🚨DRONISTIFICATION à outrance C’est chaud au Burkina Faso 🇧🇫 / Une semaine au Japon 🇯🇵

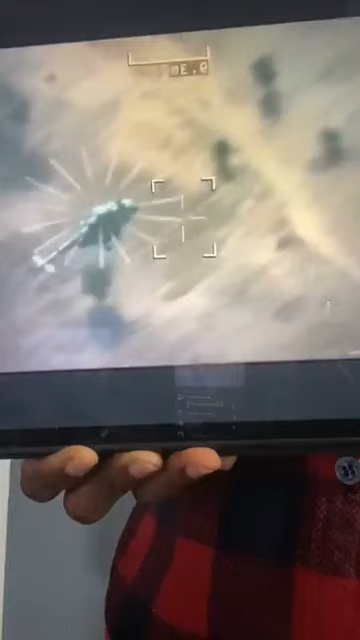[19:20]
Combats font rage et il faut plusieurs rotations de l'hélicoptère pour récupérer les armes encore utilisables
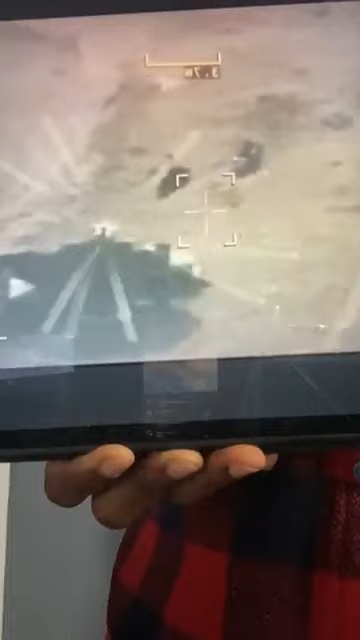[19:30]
saisies à l'ennemi pour alléger les combattants en vue de poursuivre l'assaut.
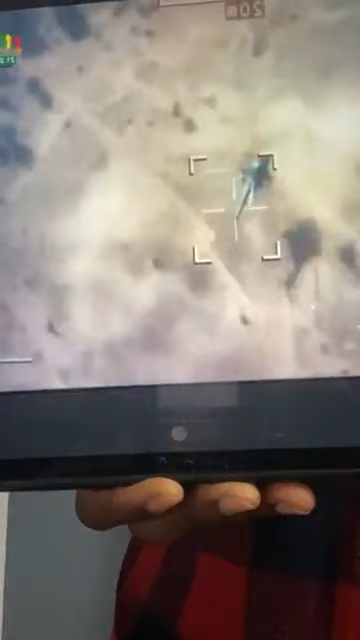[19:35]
Les unités font leur percée sur Baraboulé sous l'œil bienveillant des vecteurs aériens.
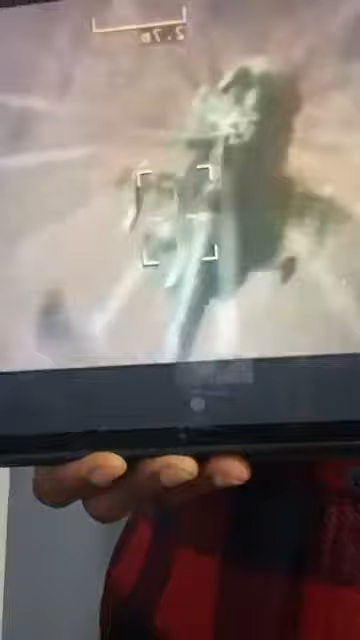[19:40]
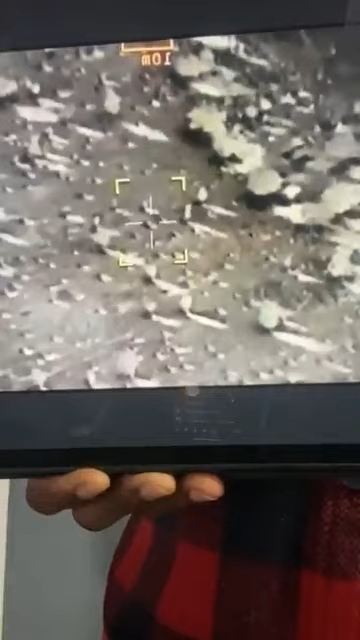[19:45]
Au matin du 11 décembre, les unités se lancent vers Pétigoli à la frontière.
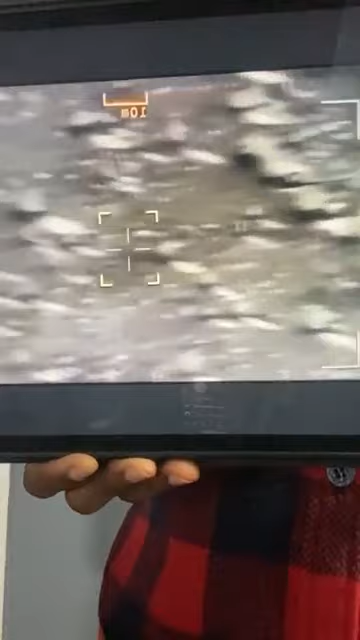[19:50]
À peine quelques kilomètres une embuscade leur est tendue par les criminels. Les hommes au sol vont demander aux vecteurs aériens de rester en retrait.
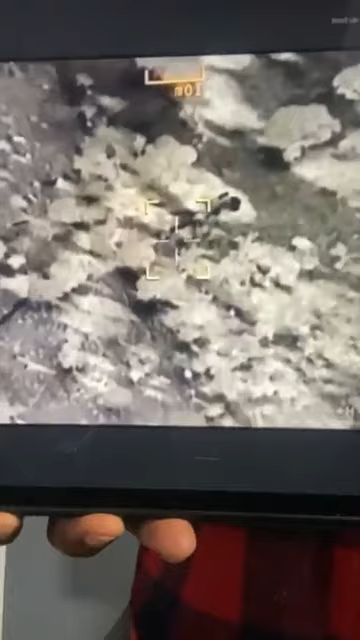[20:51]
Une trentaine de terroristes sont abattus dans ce combat. Les vecteurs aériens suivent la manœuvre depuis les cieux.
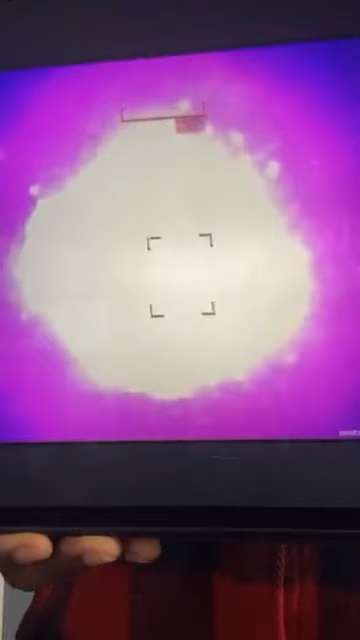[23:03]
Au matin du 12, les unités basculent dans un autre fuseau en passant par Djibo. Des tricycles remplis d'armes de guerre de toutes sortes
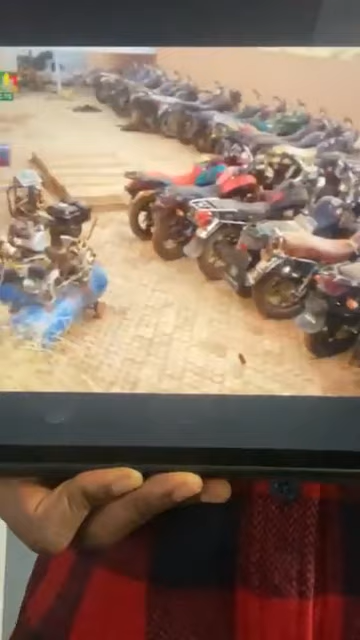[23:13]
et des motos par dizaines encore utilisables retirées à l'ennemi anéanti.
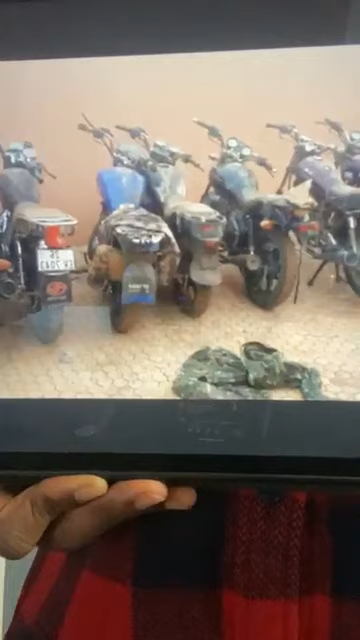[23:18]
Les criminels dans la zone de Bourreau s'organisent pour faire face à de loyales forces.
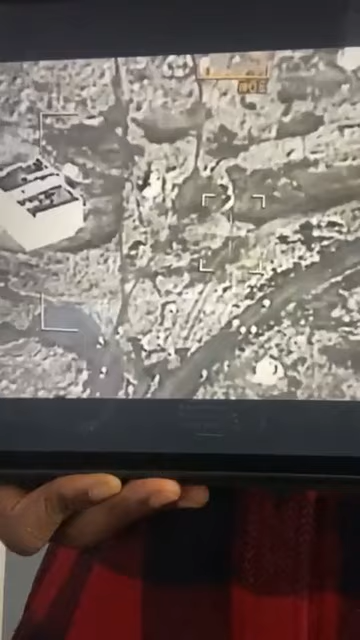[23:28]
On peut les voir depuis les cieux.